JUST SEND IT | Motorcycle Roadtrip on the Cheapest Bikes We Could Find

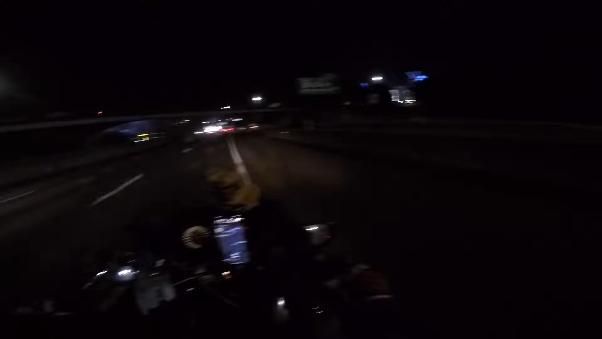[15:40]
Ooh, Charleston at night's looking amazing. I love it. Dude, downtown Charleston is freaking cool looking.
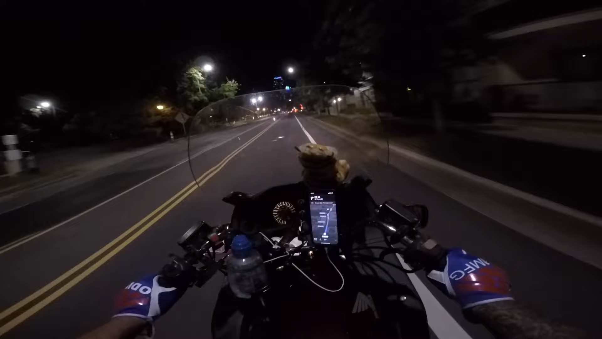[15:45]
I had no idea it was going to be like this. Of course, I didn't look at any pictures, so I had no idea at all.
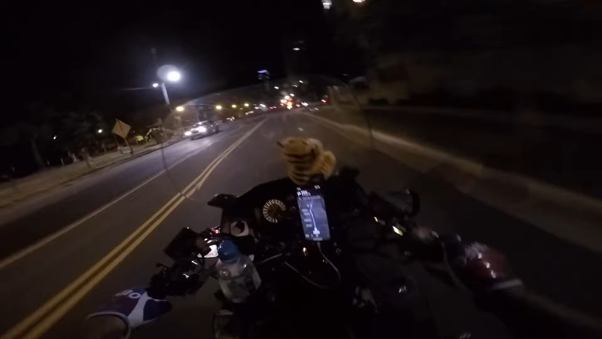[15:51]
This place looks super cool. Dude, I like that. Building looks like almost Asian with the little points on it.
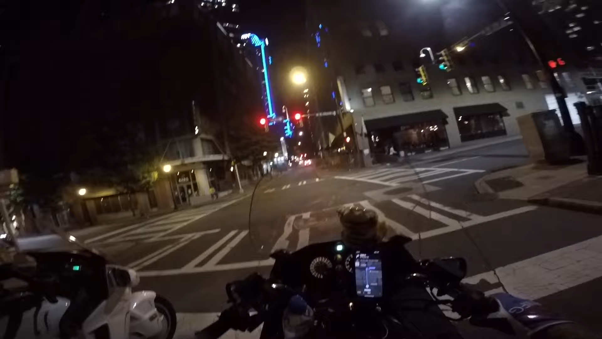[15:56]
It looks like something out of Blade Runner.
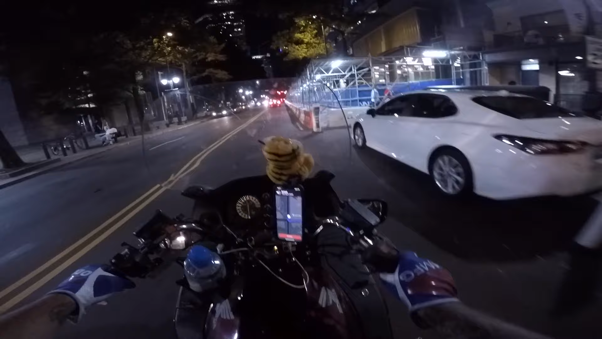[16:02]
Oh, that's our hotel. I'm not sure where to park, though. Well, let's try again.
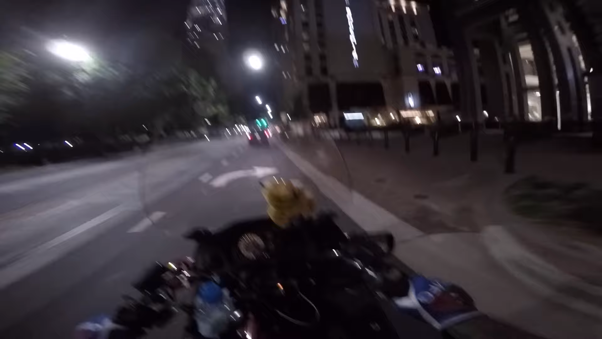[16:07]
God damn it. This was not the right one. All right, we made it.